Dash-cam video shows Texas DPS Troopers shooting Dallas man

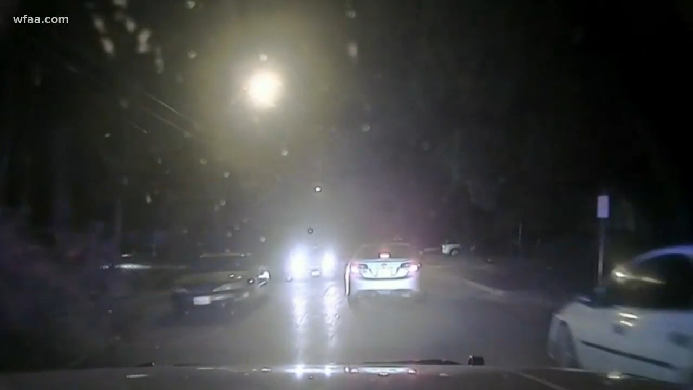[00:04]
Confusion. Still in disbelief. Texas DPS troopers called in by DPD to help patrol parts of South Dallas in summer 2019. Dash cam video shows troopers spotting Shaston Hodge making a left turn without signaling on August 17th. The video shows Hodge failing to stop and driving